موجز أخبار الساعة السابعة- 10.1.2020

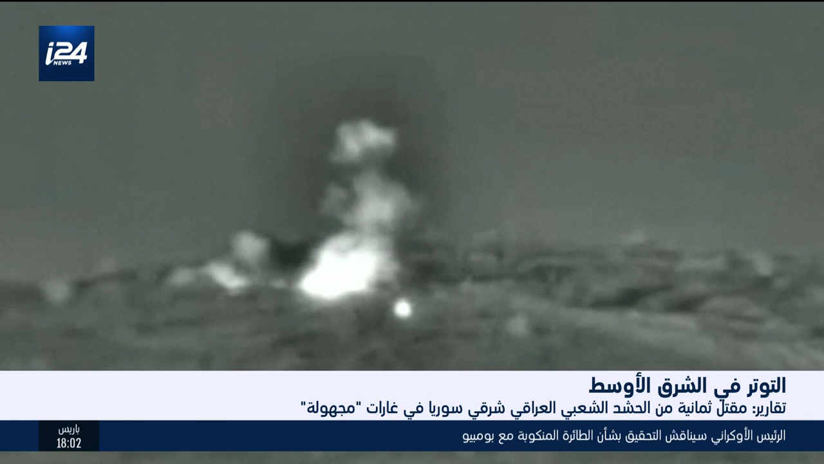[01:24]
بدينة البوكمال على الحدود السورية العراقية بعد تحليق لطائرات مجهولة الهوية بسماء المدينة ونفى متحدث باسم التحالف الدولي بقيادة واشنطن ان تكون قواته قد شنت اي ضربات في المنطقة اعلنت الولايات المتحدة عن فرض